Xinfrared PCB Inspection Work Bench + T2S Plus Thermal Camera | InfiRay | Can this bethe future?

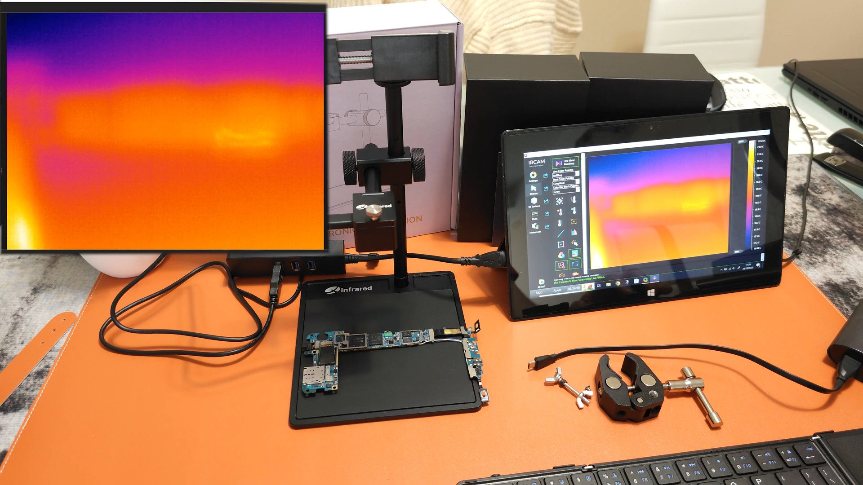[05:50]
Need to adjust the focus on the camera. And there you go. I'm going to connect the board to a power source.
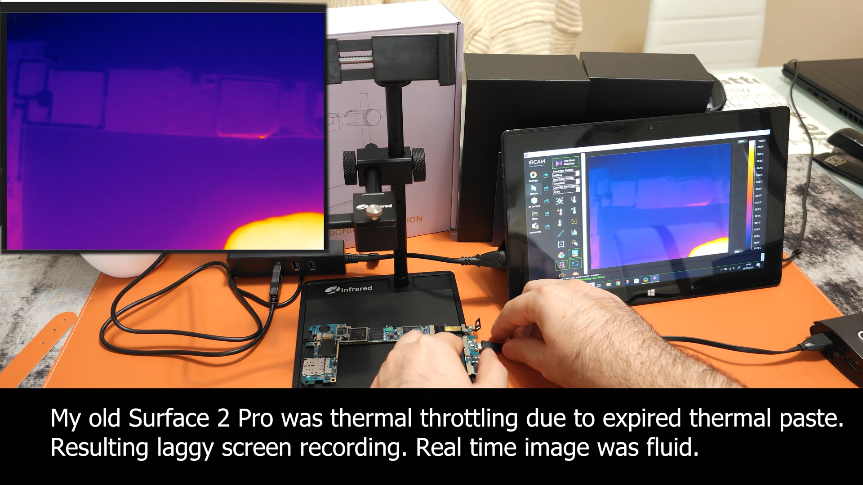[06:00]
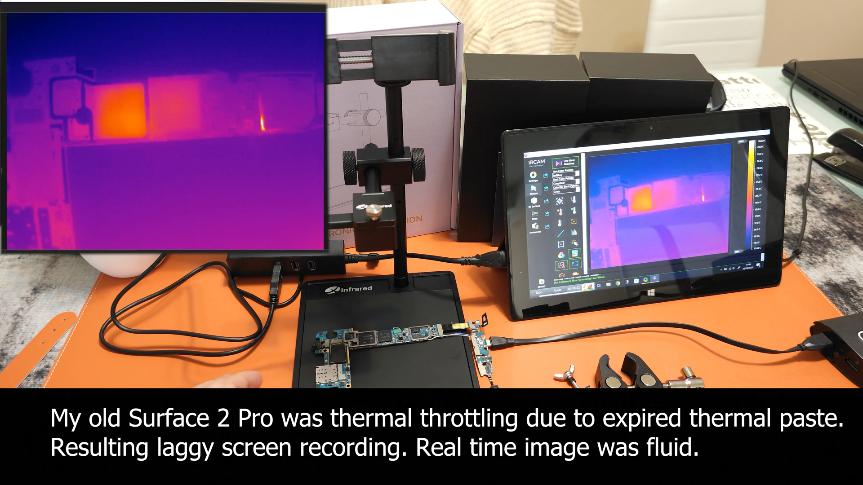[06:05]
You can already observe as it's starting up. You can see different parts of the processor as it starts powering up. You can see exactly which part of the processor is at the highest load, because obviously it's heating up. It's quite interesting.
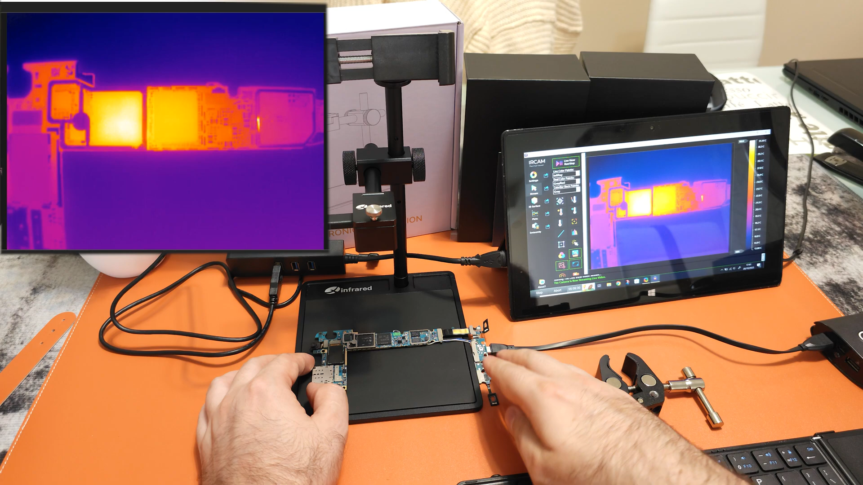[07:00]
You can observe the board clearly. This is not the PC software that was included for free. This is the PC software of Rune Hansen. It's a paid software. Because for some reason I was not able to make it work on this tablet. The free software that can be downloaded from the X-Infrared website. But probably if you do professional work, you would be going with a software that you have
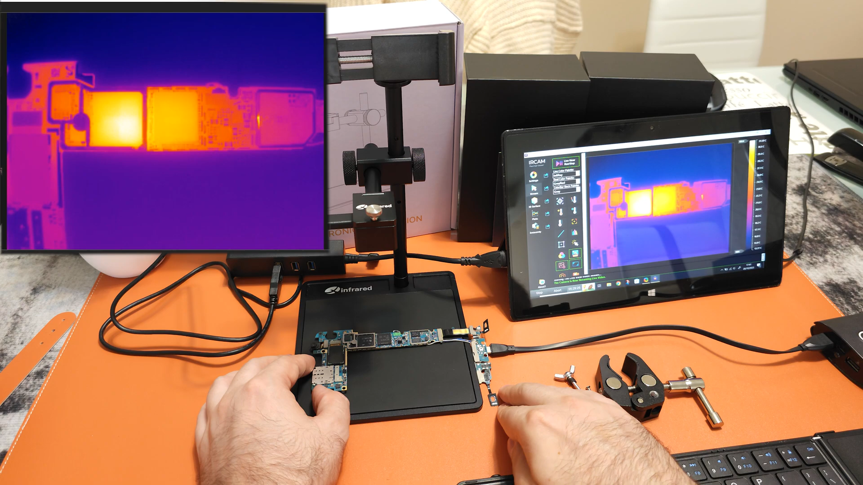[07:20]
to pay a little extra and you get full professional features and more. Now I'm going to zoom a little closer. All you have to do is release this knob and it will slide down. You can take it down as far as you like.
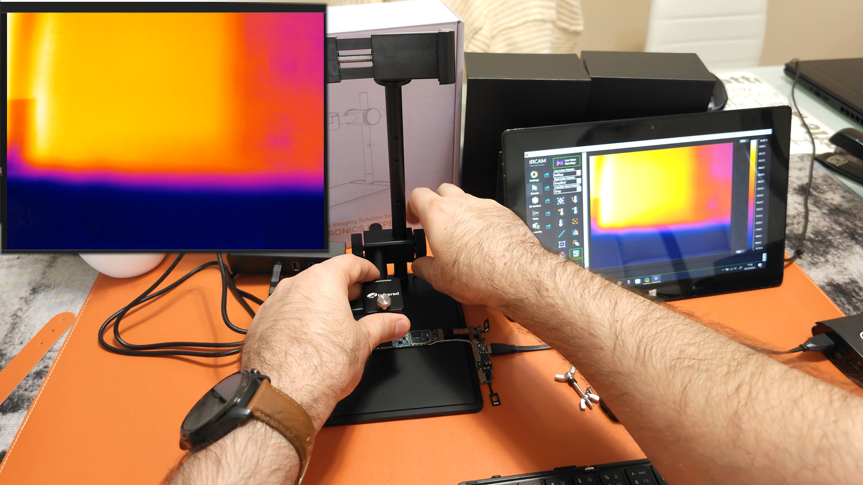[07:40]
Just tie the knob and it's stable. Then adjust the focus.
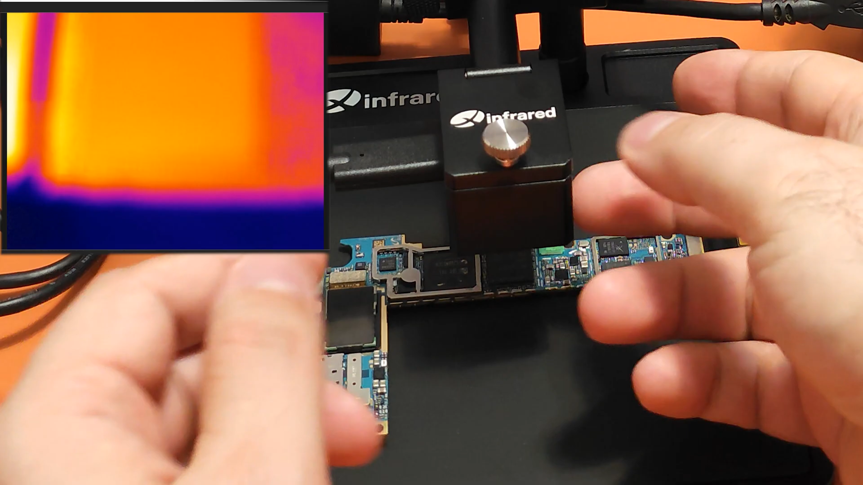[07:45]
Excellent. Beautiful. With a tiny components like this, you can see how big is it on the screen. You can imagine the amount of level of magnification you can reach with this tiny little cameras. Some of these SMDs are smaller than one millimeter.
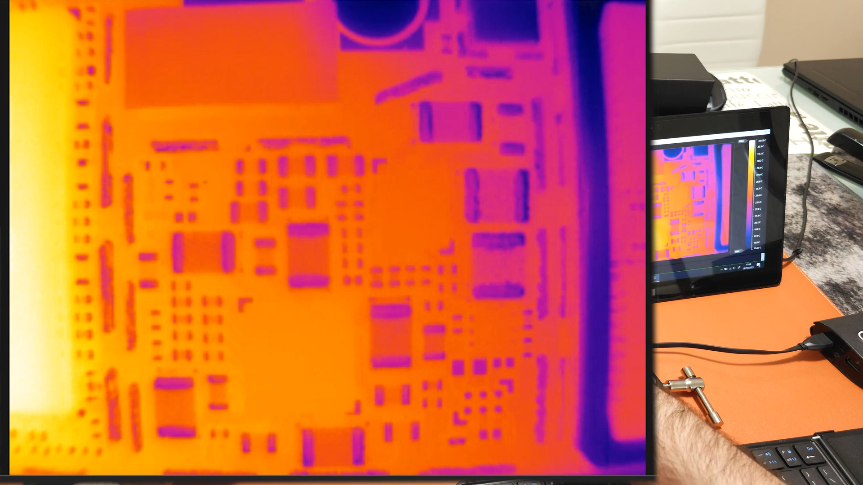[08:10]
And on the screen you can see them as gigantic houses in a city. And if you repair phones and if any of these SMDs are shorted, you will see exactly which component is shorted. You will not have to guess like with a lower resolution camera would be, or without macro where you have to see it only from far distance. Eventually you can find it, but this will save you time. It's perfect. Way better than just using your hand. Now let's connect the phone version and see how it looks like.
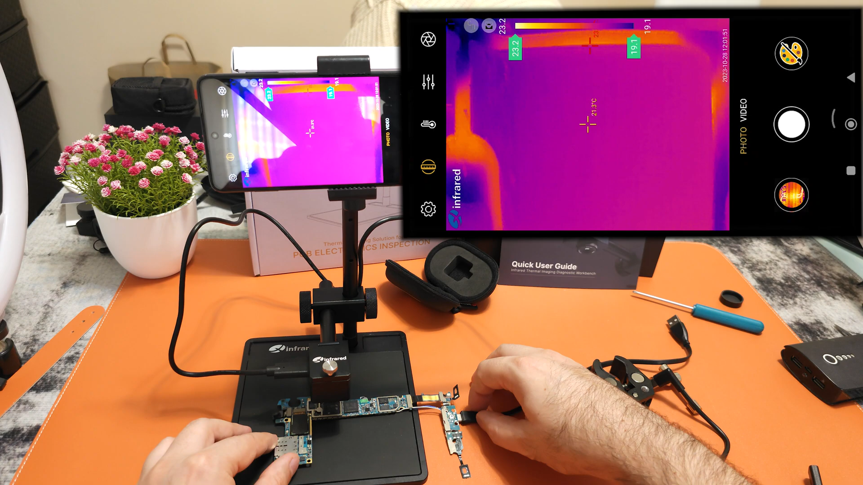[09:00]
pointing on the processor of this board. So you can see as it powering up. Again, it's switching between the different department of the CPU.
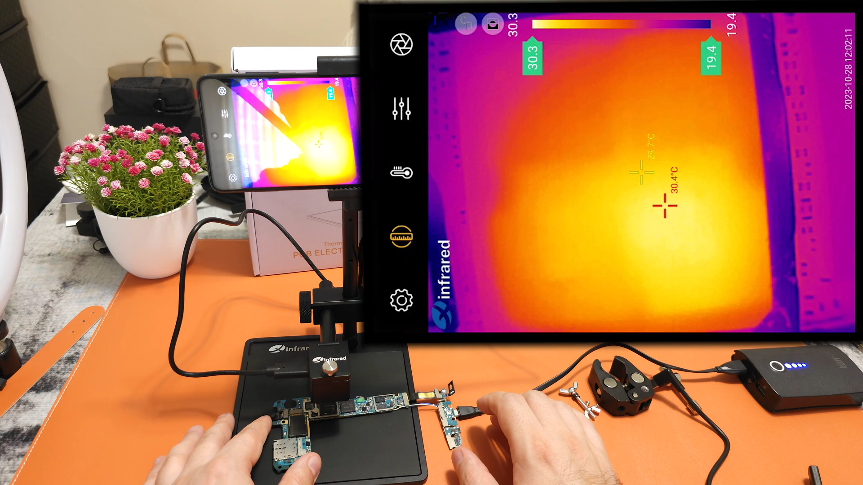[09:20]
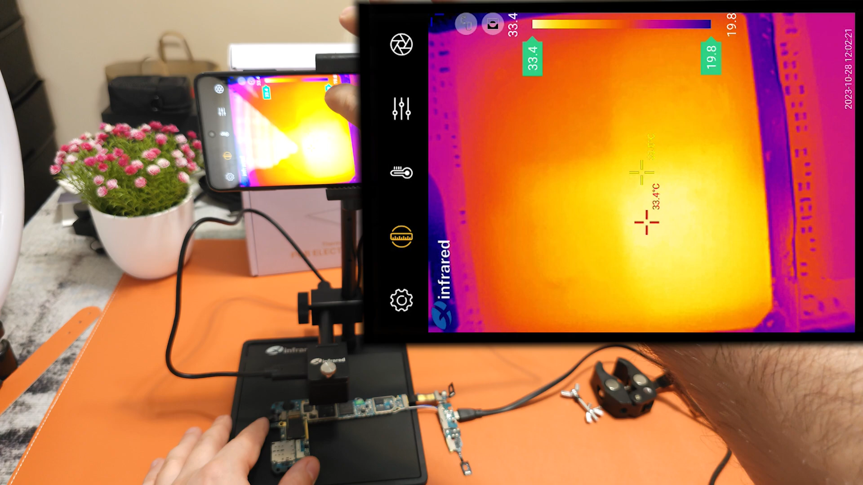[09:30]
With this slider you can also pinpoint just to see the hottest part. As you can see as the hotter territory moves.
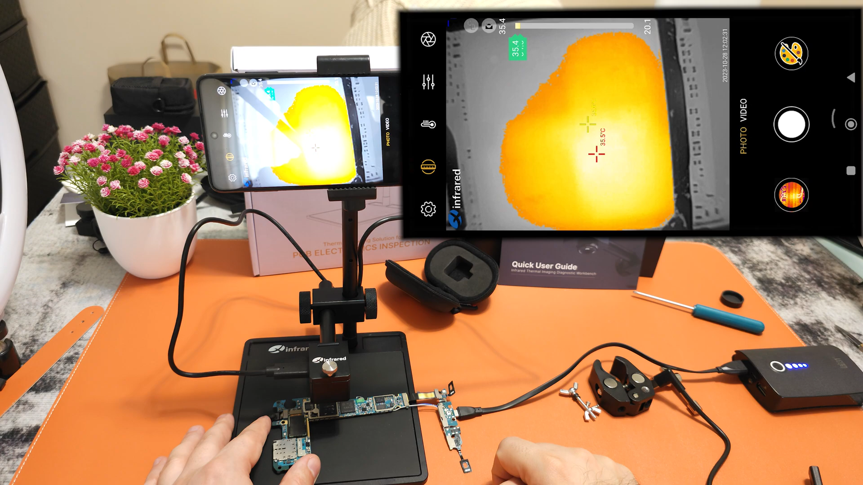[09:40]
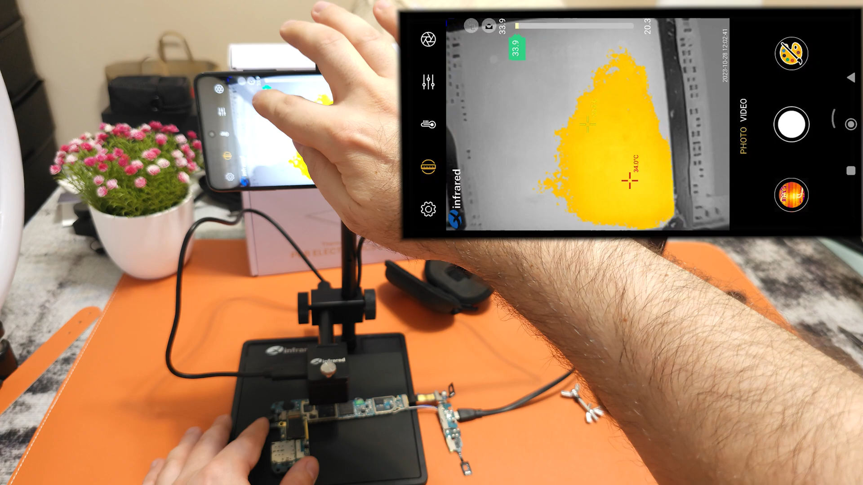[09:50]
You can change the color palettes.
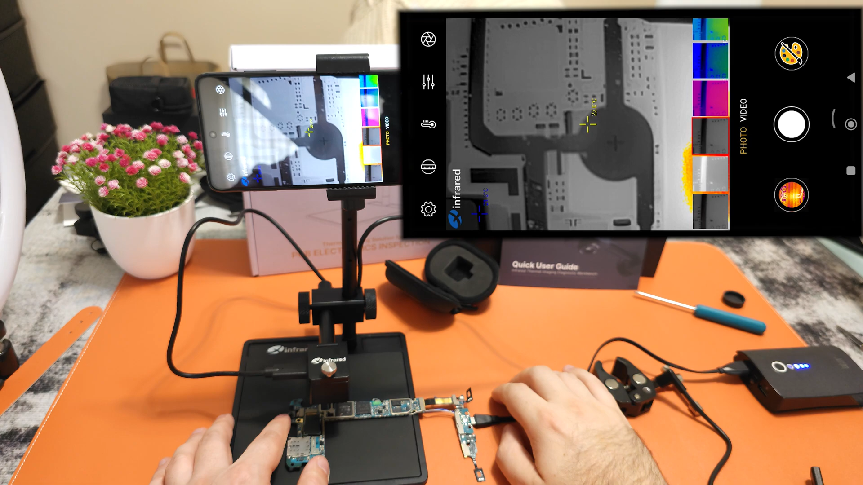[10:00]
You can change the color palettes. Even though this camera is only 256x192 resolution, you can still see tremendous amount of details. Leaving far behind any FLIR camera on the market, or any other USB Type-C camera on the market. And this is the lowest cost. This is the budget segment. You can imagine what the higher resolution models can do.
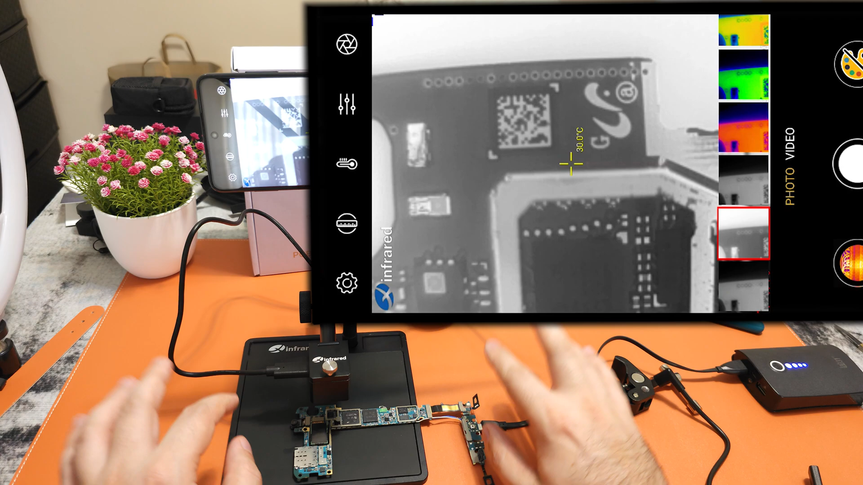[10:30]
And of course like this, the freedom of your hands. You can move it wherever you want. Without the camera shaking. You can observe anything you are repairing.
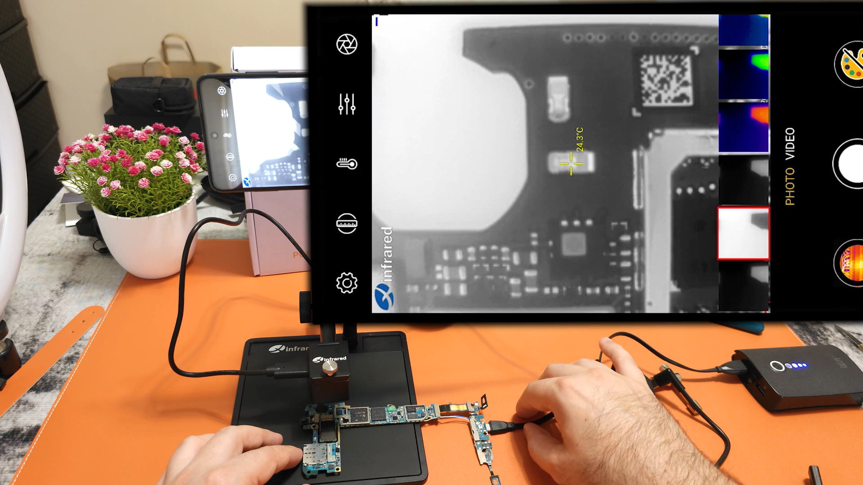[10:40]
You can observe real time. You can work. You have two hands to remove the damaged SMD real time. Basically looking at the SMD with the thermal camera. In the meantime you are taking a tweezer and solder. And just you can remove the little pieces without problem. Immediately seeing which component is damaged. As you can see it's incredibly detailed.